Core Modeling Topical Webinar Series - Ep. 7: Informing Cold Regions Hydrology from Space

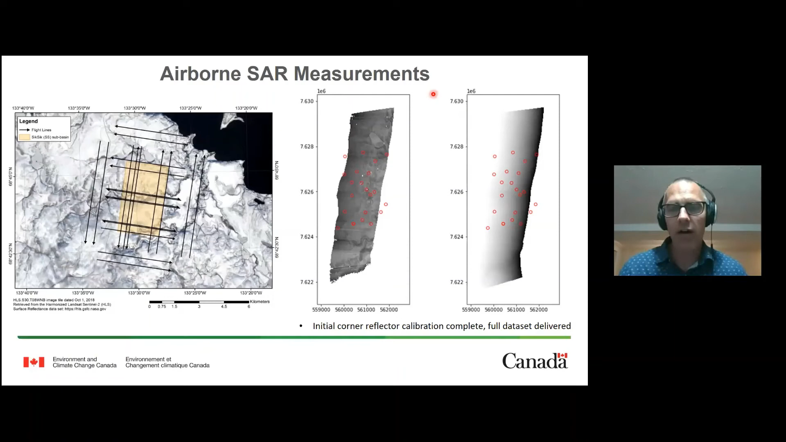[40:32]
we took the approach of sampling a fairly small area, but acquiring a lot of radar data from different look geometries over this region. My colleague, Josh King has done a lot of work on this.